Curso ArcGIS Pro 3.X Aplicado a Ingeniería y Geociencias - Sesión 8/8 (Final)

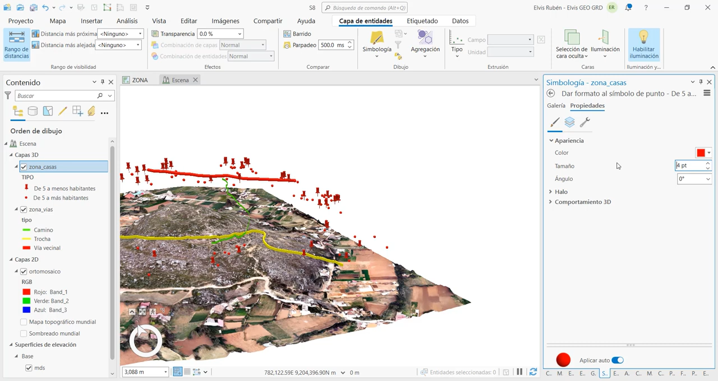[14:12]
Tamaño 10. Color celeste. Eso es algo básico. Ahora vamos a vista. Agregamos. Una animación.
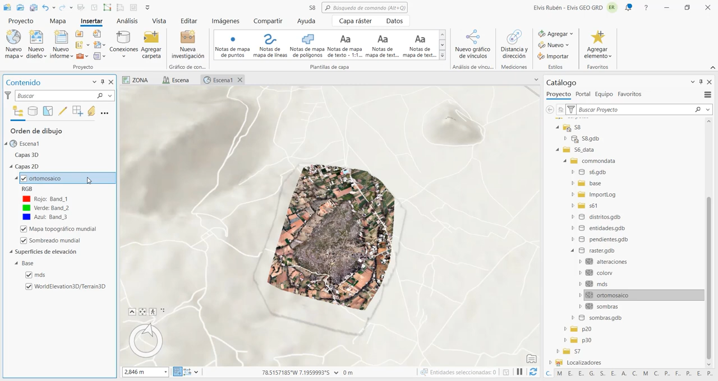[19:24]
Voy a retirar las datas globales. Ahí está.
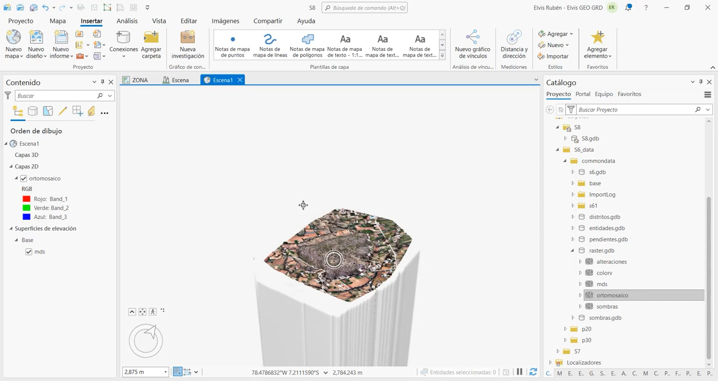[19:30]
Ahora nos alejamos. Hacemos una vista cenital. Vamos a análisis. Simulación. Precipitaciones. Ahora fijo más o menos el centro de la zona.
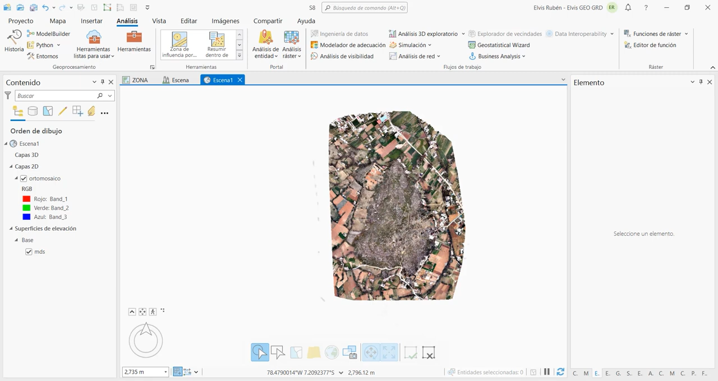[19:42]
Doy un clic. Extiendo. Más o menos no quiero que se vaya tan lejos. Ahí estaría bien. Doy un clic. Valido la zona.
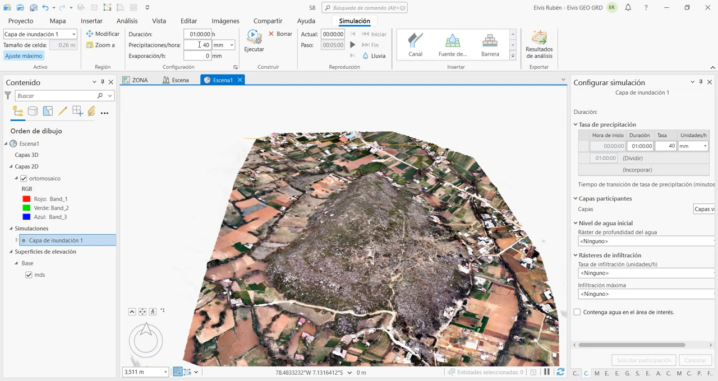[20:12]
Significa que el análisis va a ser muy detallado. Esto debido a la fuente del MD. En este caso del levantamiento fotogramétrico. Acá podemos colocar la duración de la animación. Cuánto va a ser la precipitación. Por ejemplo 40 milímetros por hora. Evapotranspiración. Y acá más detalles que ustedes los pueden ir explorando. En este caso lo voy a cambiar la precipitación. Algo más extremo. 50 milímetros por hora. Nos acercamos. Y ahora sí damos clic en ejecutar. Este es el tiempo que está corriendo actualmente. Podemos activar que se muestre la lluvia. La animación. Ahí estamos viendo cómo se están acumulando ya algunas zonas con agua. Y de acuerdo a los rasteres vecinos. Las celdas. Ya se están empezando a generar las primeras escorrentías.
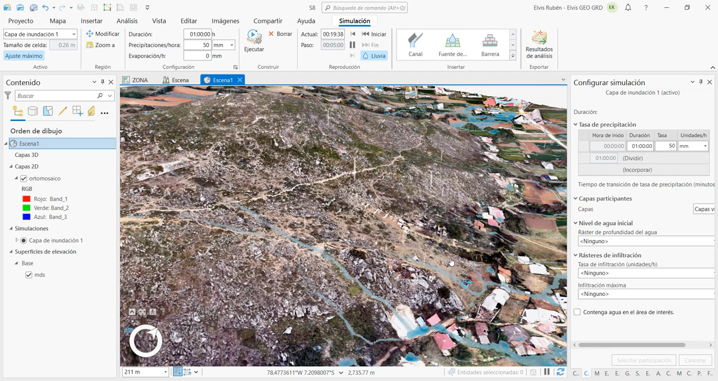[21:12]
Que pueden generarse inundaciones. Debido a que se encuentran en depresiones. O las viviendas que se encuentran al pie de esta colina. Y que también pueden ser afectadas por flujos. Para mejorar su análisis. Pueden obtener un MDE. Por ejemplo de levantamiento con LIDAR. Y recoger mejor el detalle del suelo. Sin vegetación. Sin casas. Sin árboles. Para mí ya estaría perfecto esta animación. La voy a detener. Ahora voy a exportar los resultados.
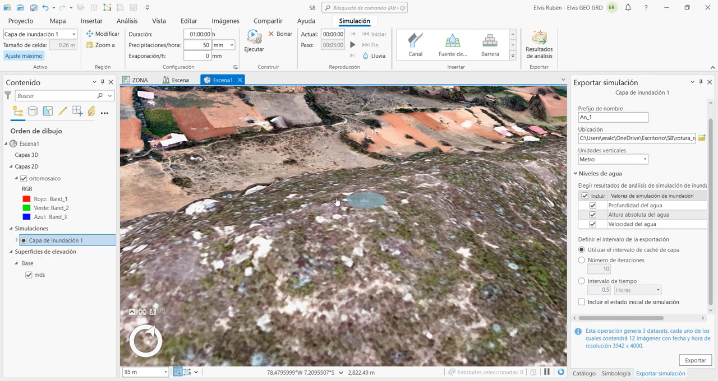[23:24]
Haya por ejemplo. Un reservorio que se está rompiendo. Queremos calcular. Más o menos. A qué viviendas van a afectar. Para ello. Vamos a insertar una fuente de agua. Seleccionamos en esta parte. Por ejemplo. Que salga. 5 metros cúbicos por segundo. Si el reservorio fuera de unos 500 litros. Se acabaría de desfogar en 100 segundos. Lo que sería. 0, 0. Dos puntos. Un minuto. Con 40 segundos. Aplicamos. Cerramos. El análisis.
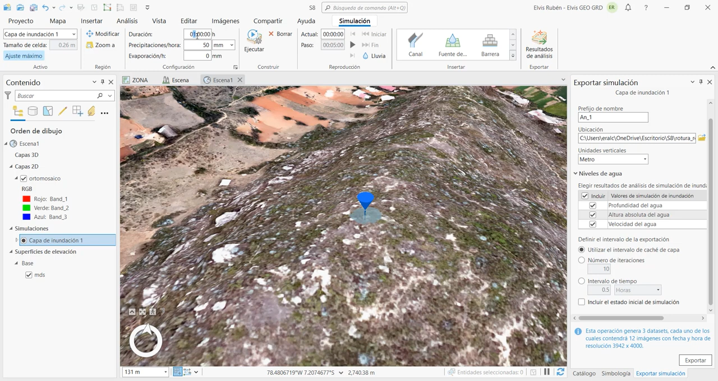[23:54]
Solo quiero que dure. 10 minutos. Y quitamos la precipitación. Ejecutamos.
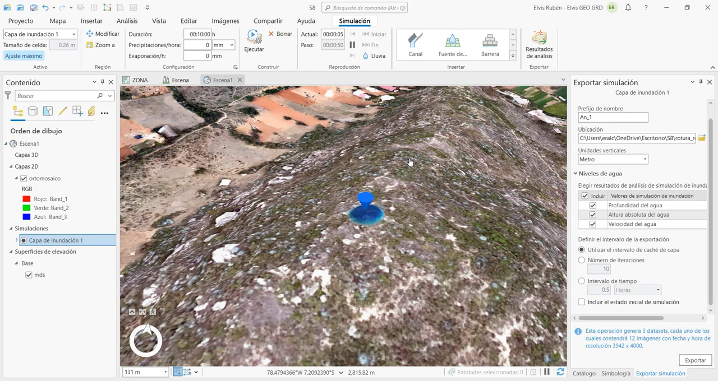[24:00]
Ahí está pasando medio minuto. Un minuto.
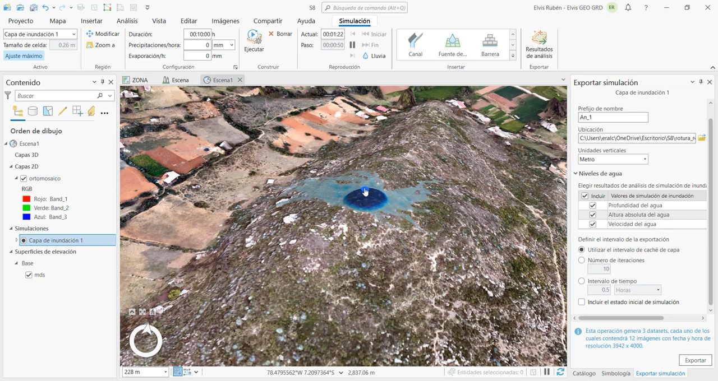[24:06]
Un minuto 40. Y ha acabado de desfogarse todo el reservorio.
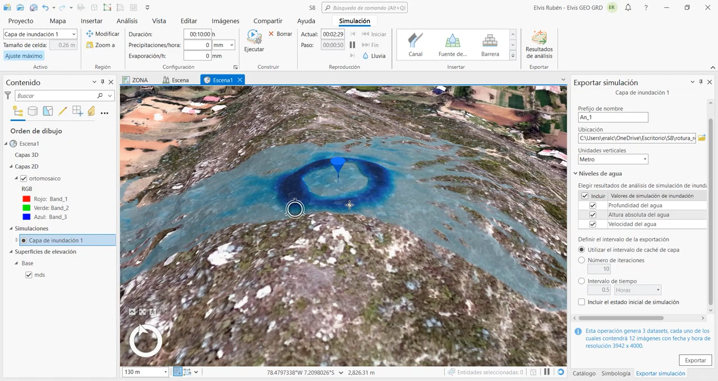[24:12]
Ahora estamos viendo. Como las olas de inundación. Se están moviendo ladera abajo. Vemos como hay aguas. Que van tanto a la izquierda. Como a la derecha de la colina. Llevamos 4 minutos. Aquí hay algunas viviendas.
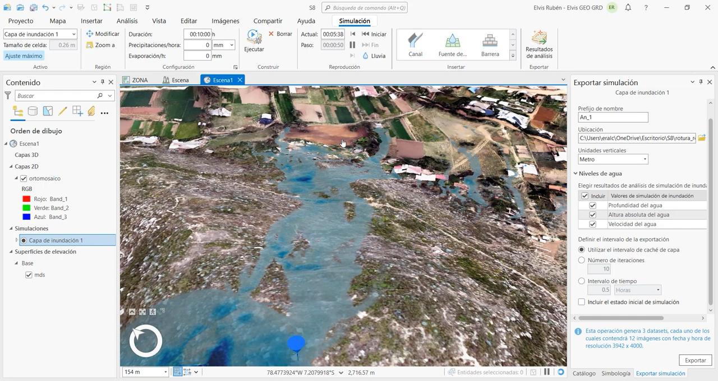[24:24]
Que han sido afectadas. Y a los 7 minutos. Ya también se llegan a afectar. Estas viviendas de acá. Ha acabado la simulación.
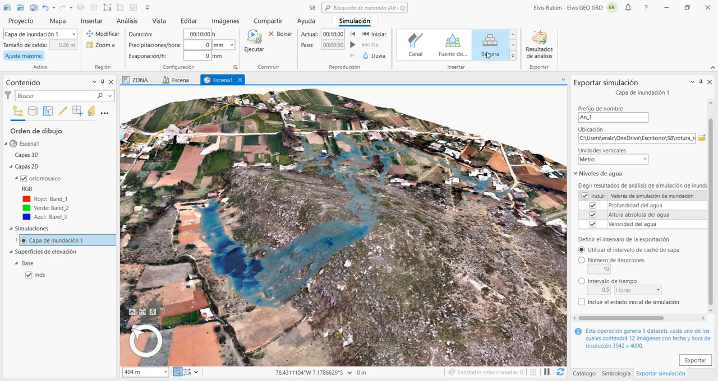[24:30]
Pueden también exportar los resultados a raster. Para eliminar. Esta fuente de agua. Que hemos agregado. Vamos a desplegar. Y en fuentes de agua. Aquí está la fuente. Eliminar. Borramos el análisis.
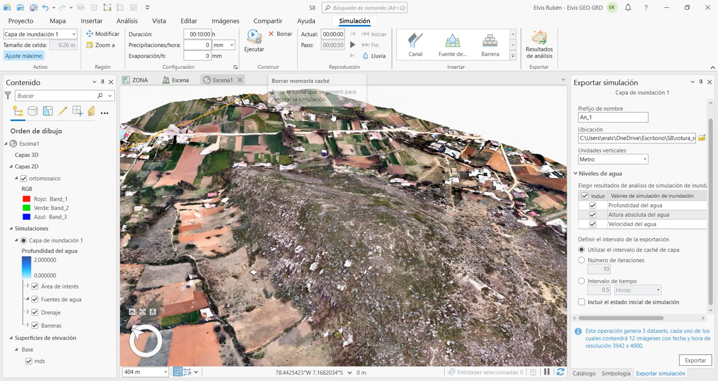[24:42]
Ahora vamos a hacer una combinación doble. Vamos a suponer que llueve 50 milímetros por hora.
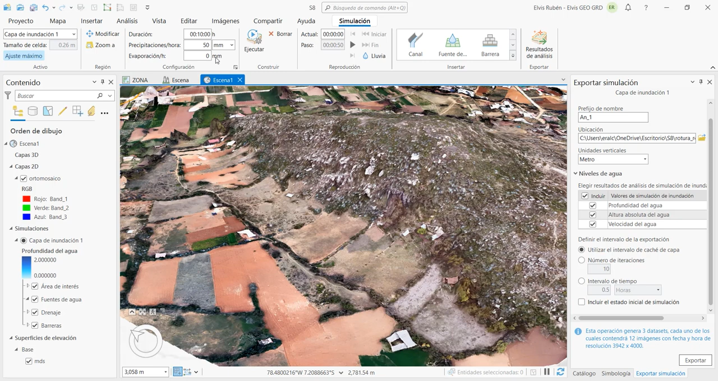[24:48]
De igual manera que el caso inicial. Vamos a agregar una fuente de agua en esta parte. Suponemos que este es un río.